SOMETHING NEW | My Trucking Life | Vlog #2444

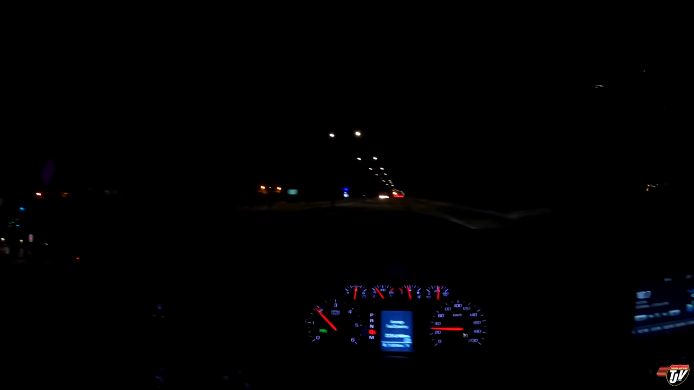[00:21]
that went up 10 cents overnight oh what's this going up here oh they're clearing
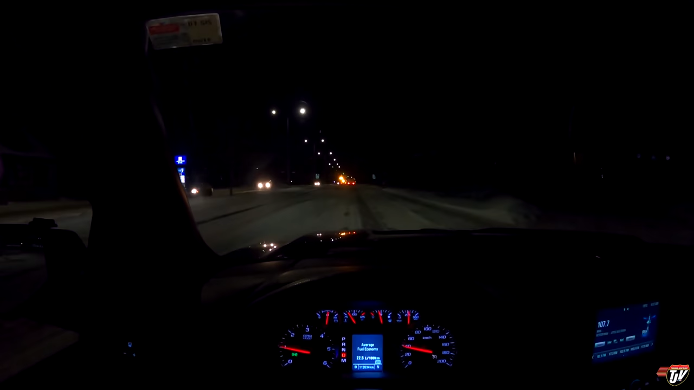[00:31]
the streets here we're getting a little bit of a late go at it here hey it's 6 a.m it's time for everybody to go to work guys they usually have this all done by this time we must have gotten a late start today oh boy there's a way i can get around these guys or if i should just wait you know what no i'm gonna go this way i'm just gonna go to the right they really should have had this done by now they usually do 6 a.m